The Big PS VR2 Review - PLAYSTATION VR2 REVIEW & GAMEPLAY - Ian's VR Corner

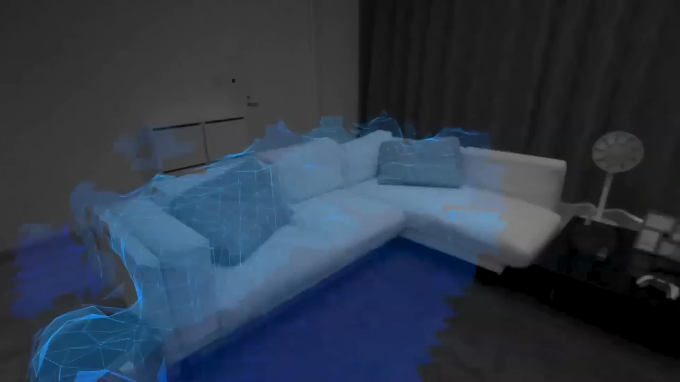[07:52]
So you can do full-scale room playing VR. You can spin around as much as you want or whatever. And the way it does, it does the initial setup of your play space is very futuristic.
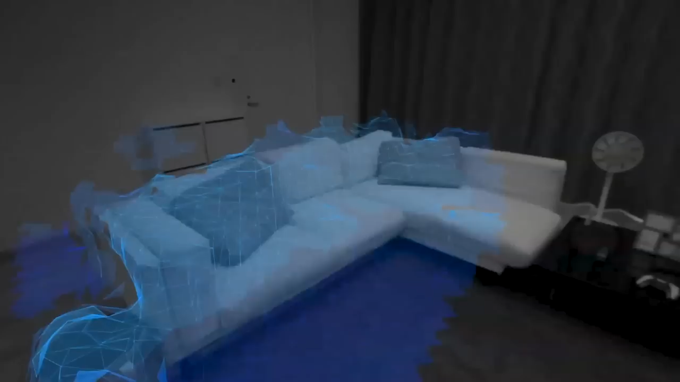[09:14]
You can tidy that up with your sense controllers, like point at the floor and draw extra areas in if you need or delete extra areas, maybe where the cat's sitting. But it's all so simple.
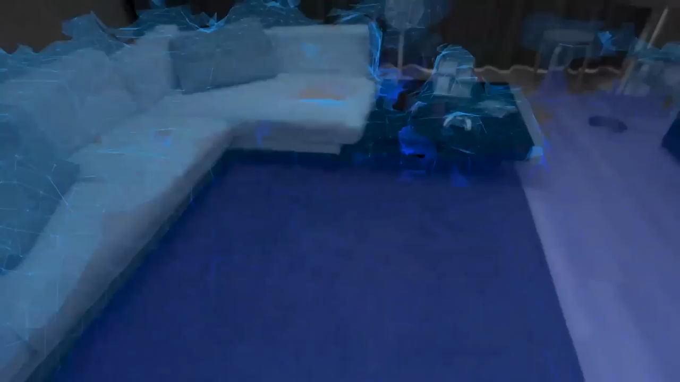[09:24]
If I'm turning it on, plugging it in and turning it on, five minutes set up, you're good to go. That's amazing. And play whatever VR game you want. It's so streamlined.